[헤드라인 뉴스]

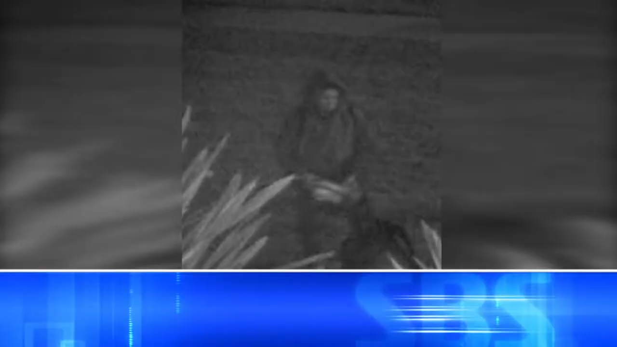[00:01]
글렌데일 평화의 소녀상을 훼손한 남성 용의자의 동영상이 공개됐습니다. 새벽 시간 후드를 쓴 남성 용의자는 차분하게 소녀상을 훼손한 뒤 달아났습니다.